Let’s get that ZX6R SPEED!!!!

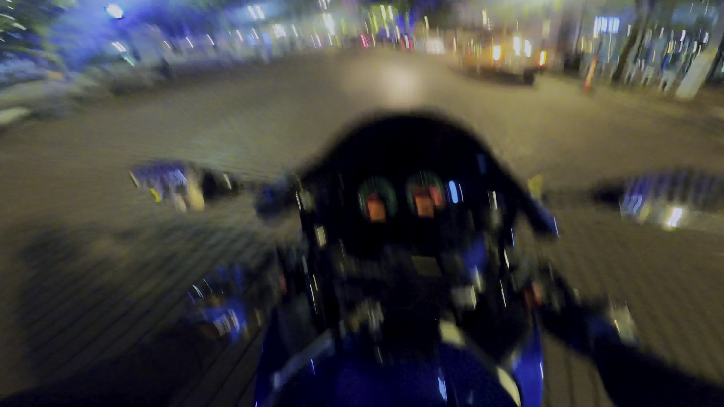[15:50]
So yeah, like I said, I wasn't gonna stay too long.
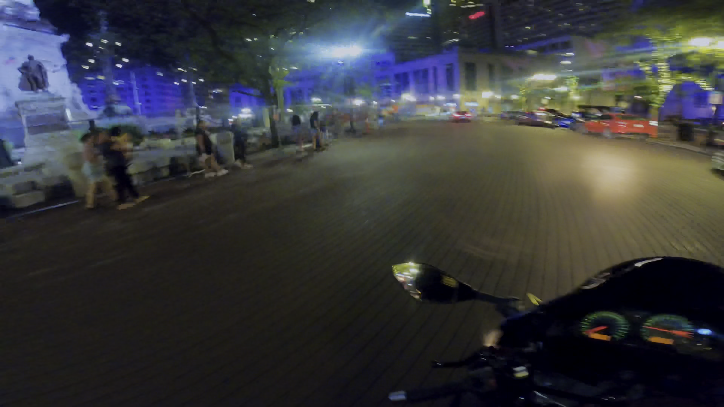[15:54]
I just wanna go, you know, see Guard Dogg, chill with him for a sec. Damn, that's an R6 right there. I like that R6. Damn.
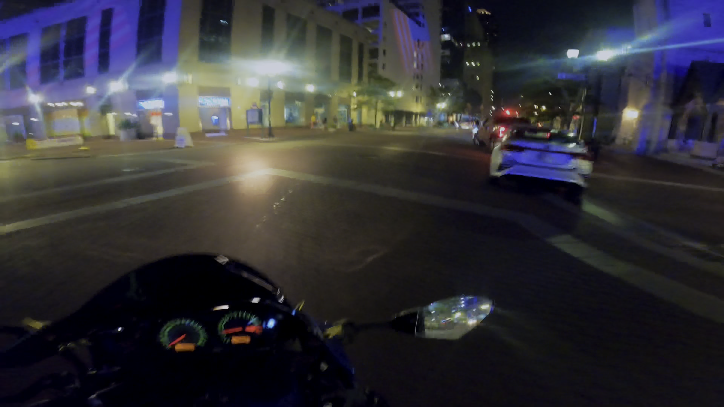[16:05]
Whoa, sir. Skirt.
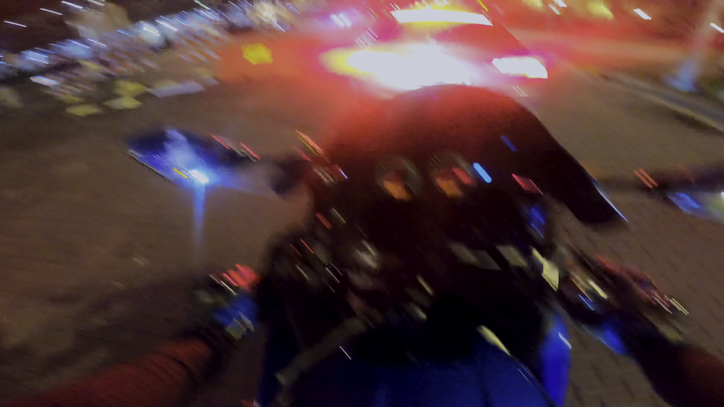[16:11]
So yeah, that's cool. You know, like I said, I just wanna chill with him for a little bit. Say what up. So I gotta work in the morning. I'll try to just go home and chill until then.
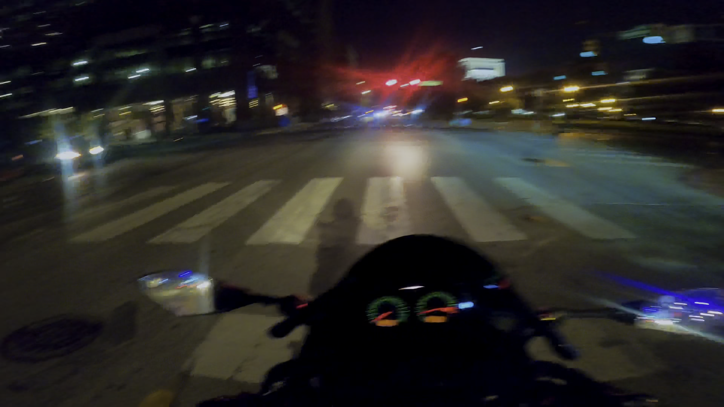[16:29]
Hopefully I got enough space on my SD card to get me home. I got a spare, but I didn't change it out, so, you know. And for some, I don't know, maybe I should get a new GoPro or a different GoPro. I have a Hero 8, and I know they're like on, what, 10 or something like that? But, I don't get very good quality at night.
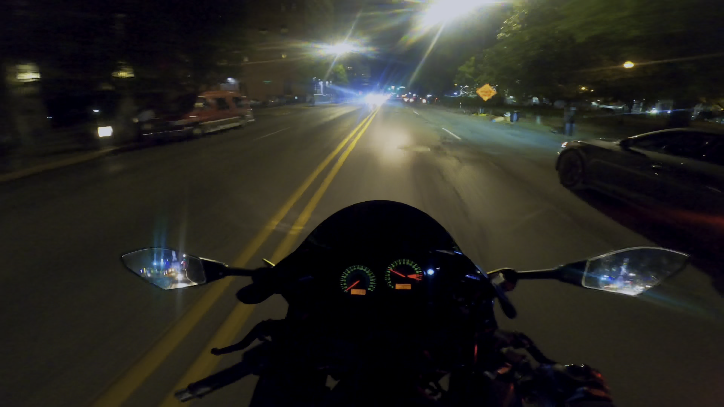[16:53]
Like, it's not that good. So I don't know. Like, I've seen other people's videos at night, and they're just, you know, they look clear. You can see everything. Mine just seems all dark. But we'll see how it turns out.
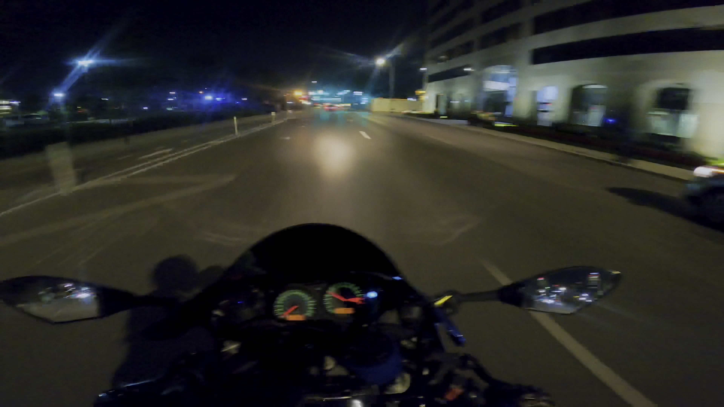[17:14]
Man, I like having a tinted visor, but shit, at night, it's fucking hard to see. But you know, Batman can do it. That's fucking stupid.